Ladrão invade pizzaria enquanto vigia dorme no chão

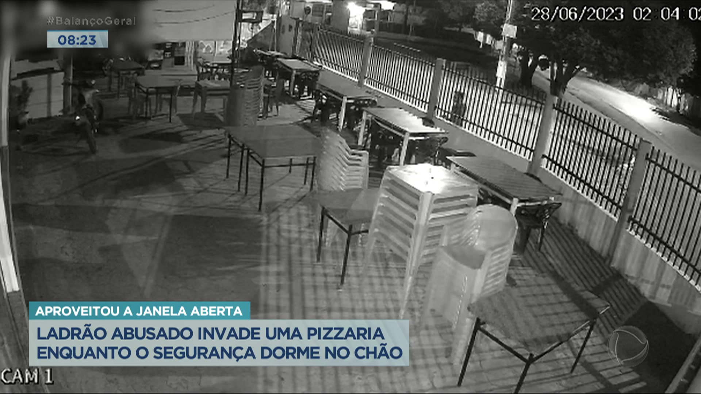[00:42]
Com facilidade, ele escala o muro e entra no local. O homem passa pelo salão externo e vai direto para perto da churrasqueira, onde dá de cara com uma janela aberta. É por ela que ele vai conseguir entrar na pizzaria.